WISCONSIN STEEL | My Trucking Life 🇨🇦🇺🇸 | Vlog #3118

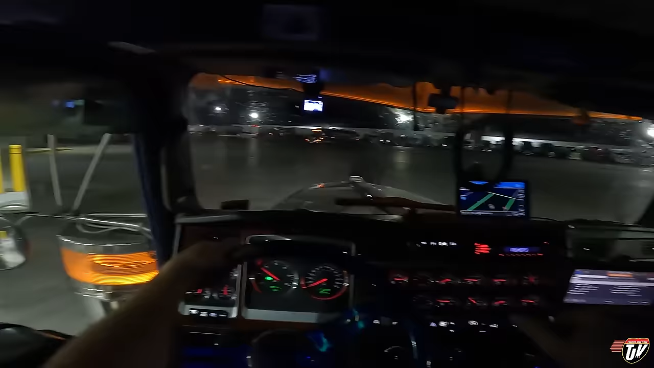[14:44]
oh I didn't clean the windshield oh bah oh bah it's gonna get the bullsnot treatment come on come on we're gonna do this right here with just the wipers watch